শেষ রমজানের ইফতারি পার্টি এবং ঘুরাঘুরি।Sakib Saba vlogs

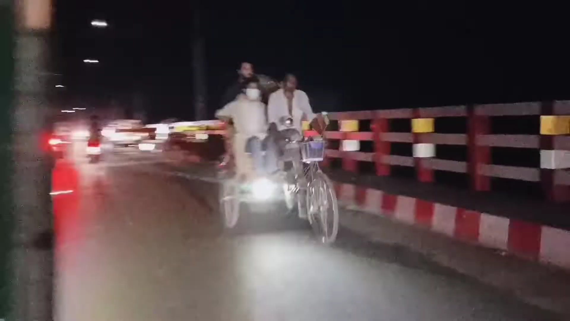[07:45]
আমরা এখন গড়াই নদীর তীরে দাঁড়িয়ে আছি পুরোটাই অন্ধকার যদিও কারোর চেহারা দেখা যাচ্ছে না